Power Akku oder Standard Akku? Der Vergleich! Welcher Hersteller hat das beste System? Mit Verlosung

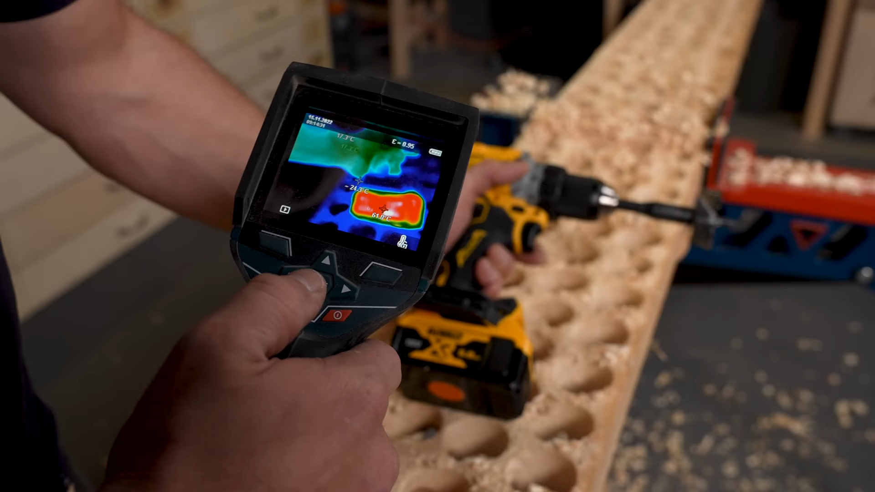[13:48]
Danach war das Ding so heiß, der hat es von hat von außen 60 Grad gehabt.
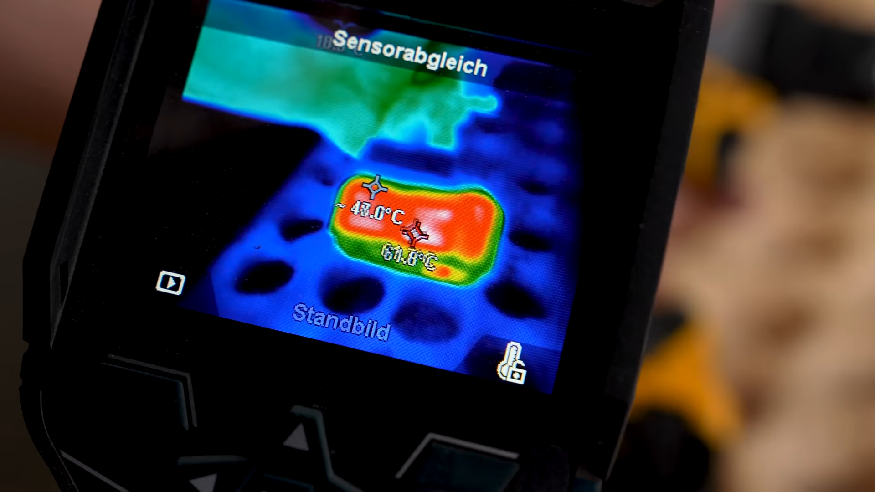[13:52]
Das heißt, von innen wird er noch heißer gewesen sein. 60 Grad von innen, von außen. Dann wird innen drin 70, 80, 90 Grad im Zweifel gewesen sein.